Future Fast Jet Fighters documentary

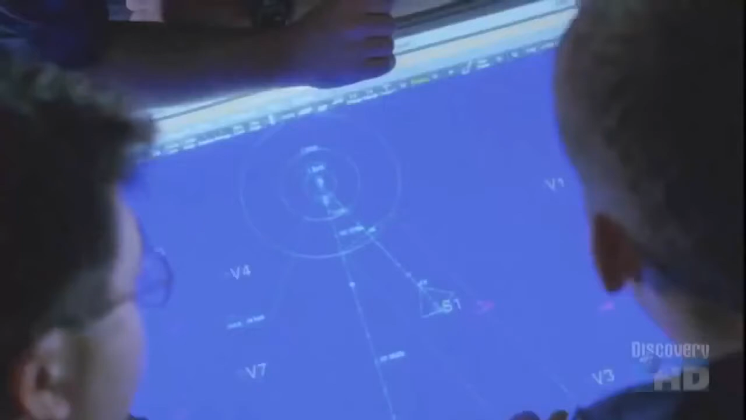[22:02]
commanders can also alter an f-35's mission in the air as situations change during the battle there
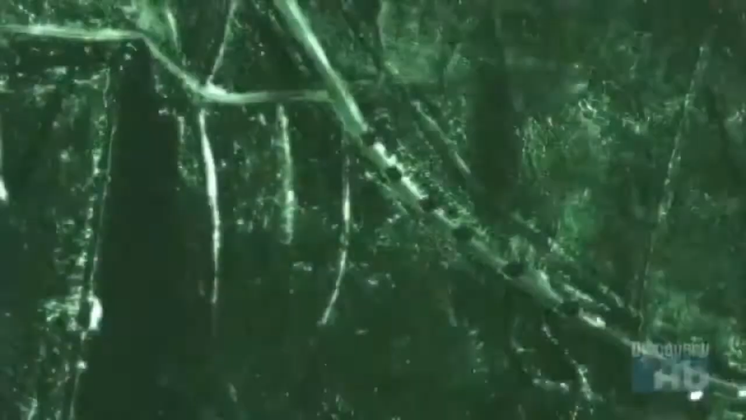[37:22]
night they use infrared and under adverse